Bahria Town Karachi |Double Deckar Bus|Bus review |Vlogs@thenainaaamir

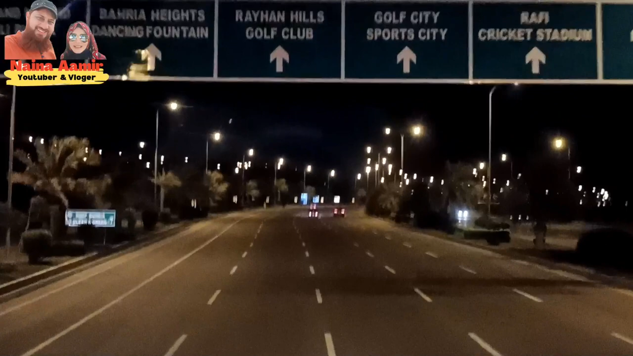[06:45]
बहुत अच्छी यहाँ पे लाइटिंग देखने को मिली हमें जगह जगह के ऊपर।